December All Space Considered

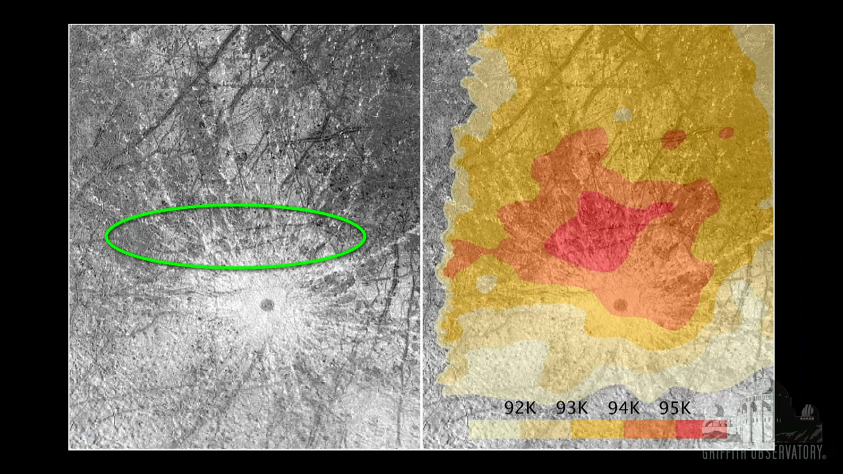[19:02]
and saw that in that very spot where the spout comes out, there are some big cracks, and those cracks are warm. That red on the map there is because it's slightly warmer. The infrared mapping showed it that it's kind of a hot spot, which is what you might expect if there were warm sprays of gas coming from the inside of Europa.
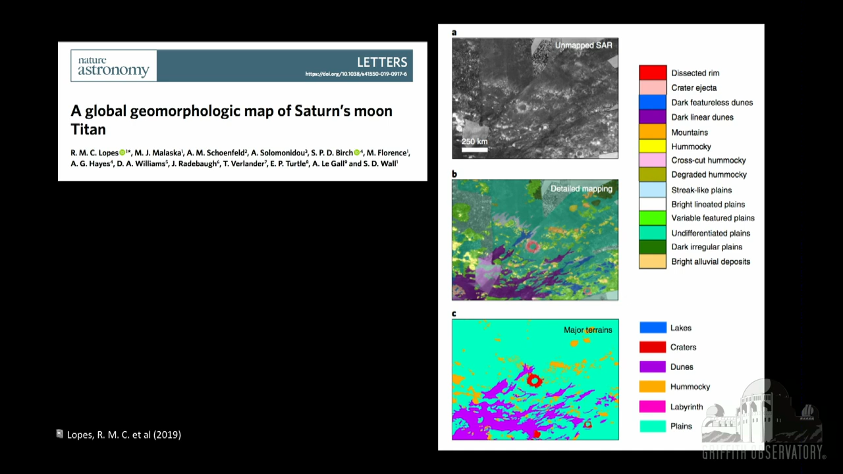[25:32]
So they took images like this and coded them according to different types of terrain and boiled it down to six primary terrains.
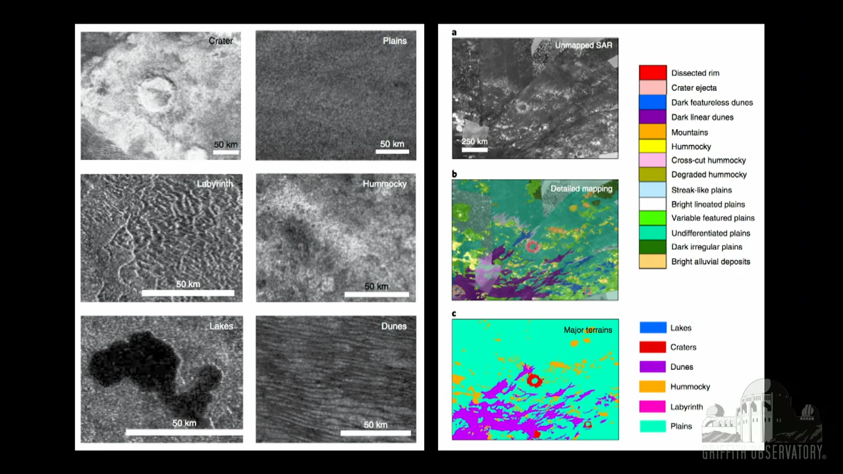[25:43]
Craters, plains, labyrinth, that's kind of a fun one, hummocky, it's just fun to say these things, lakes.